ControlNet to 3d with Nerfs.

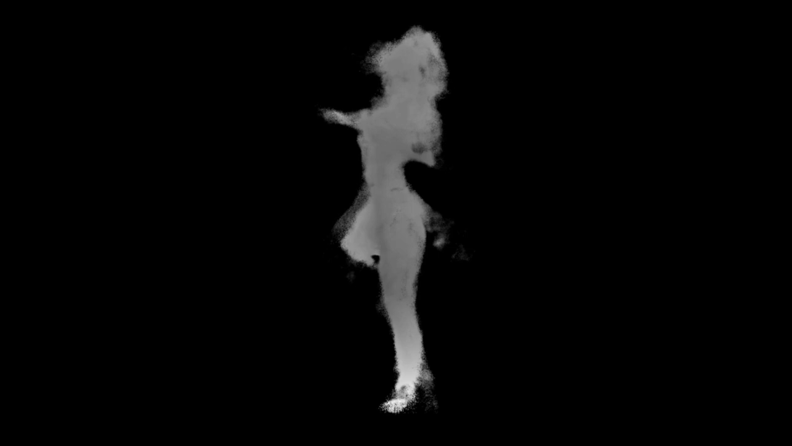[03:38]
things like depth maps and stuff their depth maps just look a lot cleaner than mine mine are a little bit like there's some patches
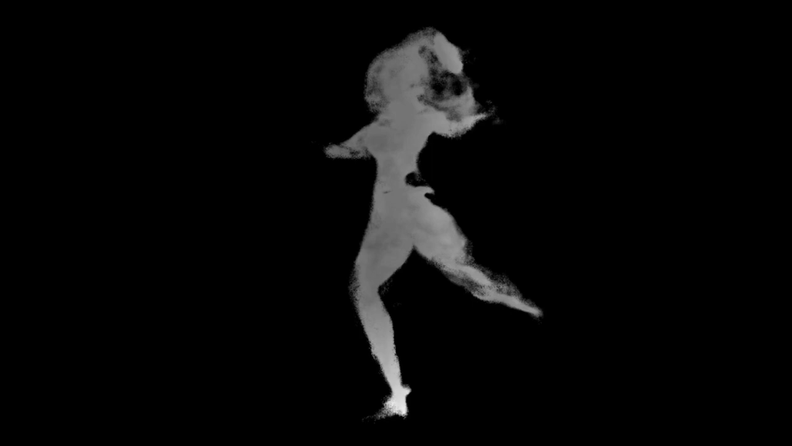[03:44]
in them they're not like they're not analytically good i guess okay so let's look a little bit at the results so um in particular
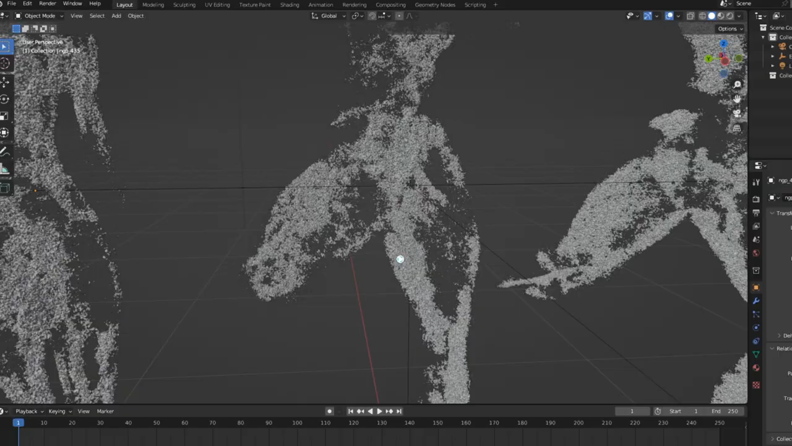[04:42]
some sort of game you want a standard mesh you can use things like marching cube algorithms to get a mesh from
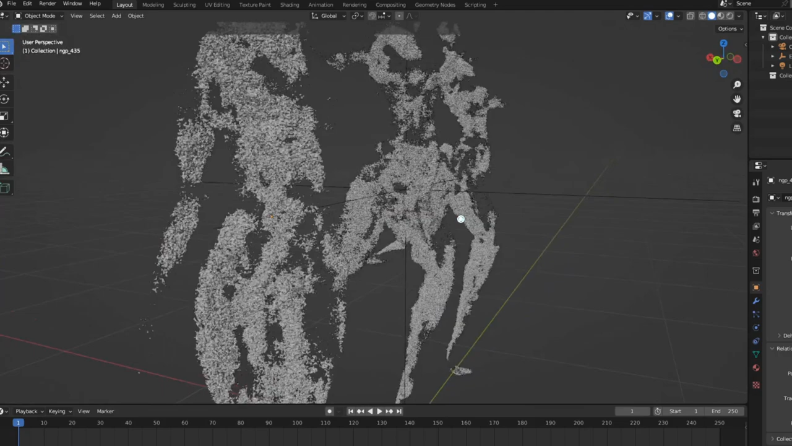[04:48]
the 3d these meshes are pretty patchy but like you can see her ponytail like it captured a ponytail um so like there's a lot of detail that they have as well and hopefully there's like some method of more encompassing some of this like um i think it has a lot to do with thresholds on which part of the cloud density actually gets captured so i think there are ways of kind of filling out some of these holes although there's still a lot of work